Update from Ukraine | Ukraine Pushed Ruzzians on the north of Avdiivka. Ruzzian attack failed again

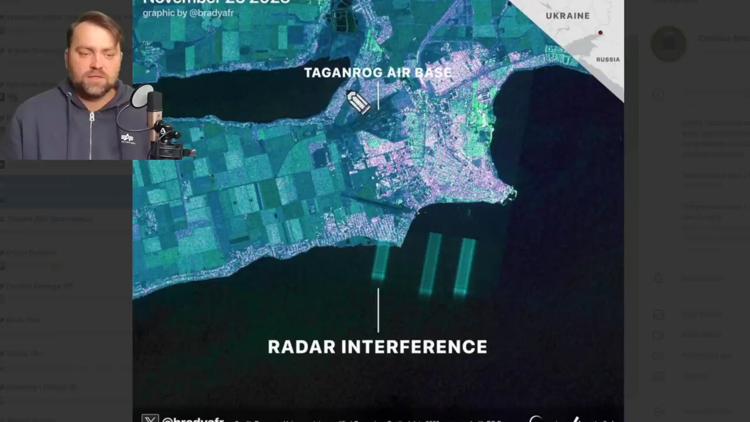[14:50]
they also tried to hide the tag and rock air base but not as successful as with sevastopol ukraine is not only using the